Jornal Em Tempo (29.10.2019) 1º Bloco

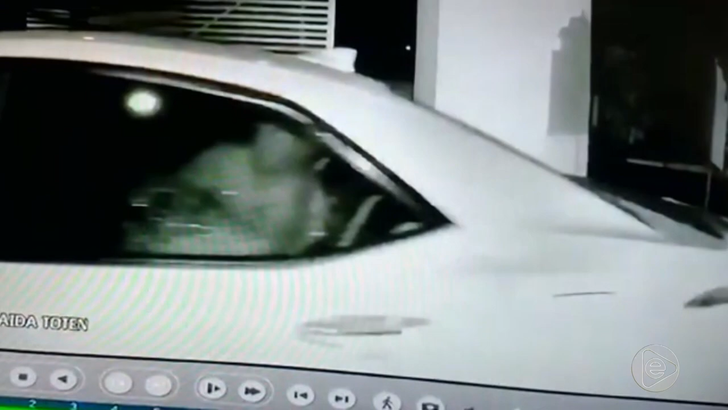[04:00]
As imagens mostram o ex-lutador no banco de trás, como se segurasse uma pessoa.